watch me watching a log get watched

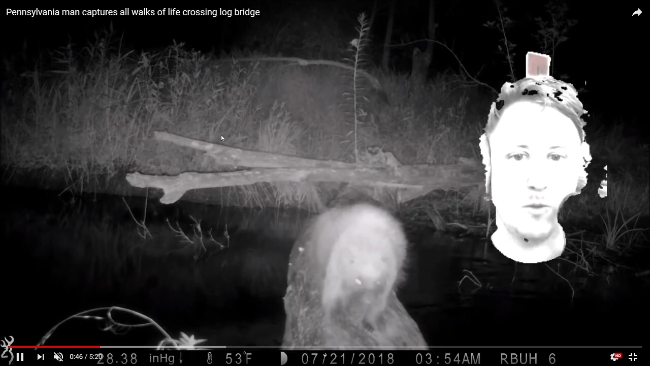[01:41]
Is that a wombat? Is that a cat? What the fuck is that bird doing?
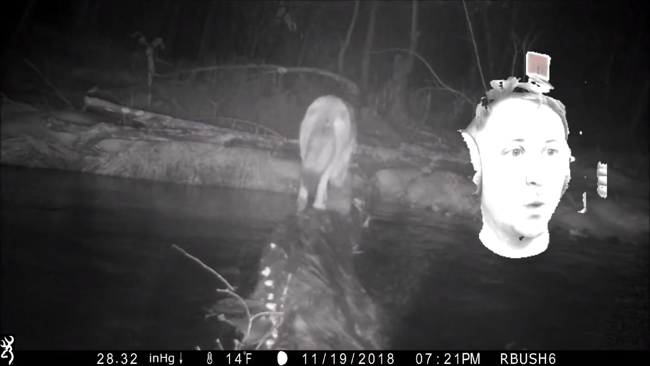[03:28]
That's a fox. We got a fox in the rain. It's insane, crossing this log every day. It's a fucking crazy fox. Died to pee.
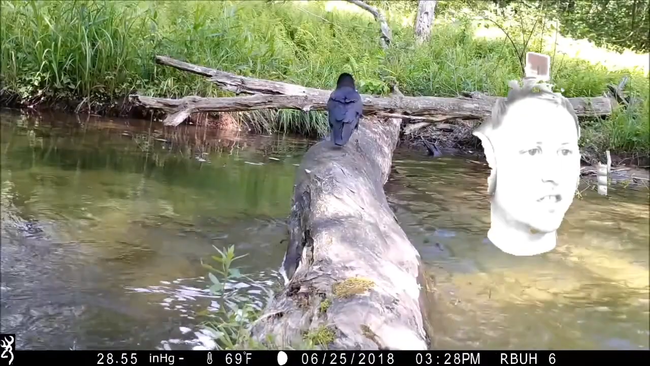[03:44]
This is pretty good animal video. 69 degrees. You see how hot it was in that video? 14 degrees. 100 degrees Fahrenheit.
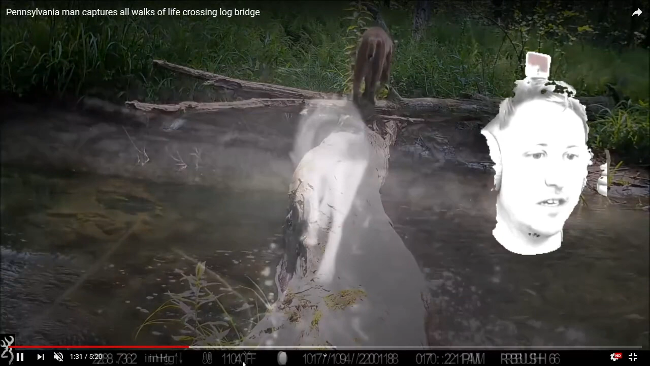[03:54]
Wow. Delta P is good for you.
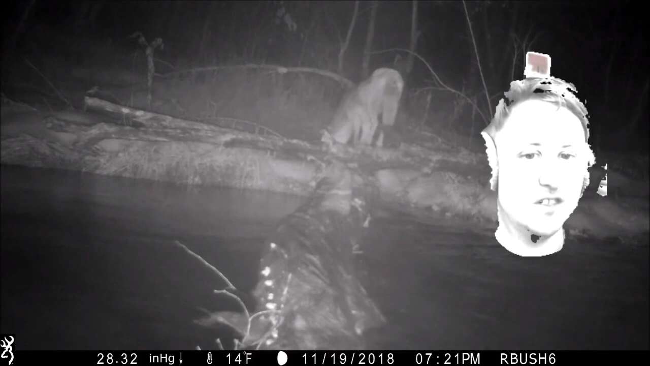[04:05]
That's not a wolf. That's a coyote.
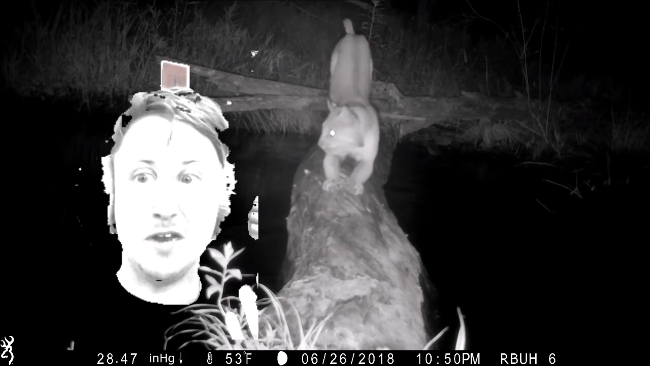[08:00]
This guy's a good jumper. Let me guess. Something I'm doing right now is reminding you of someone else who does something. Let me guess.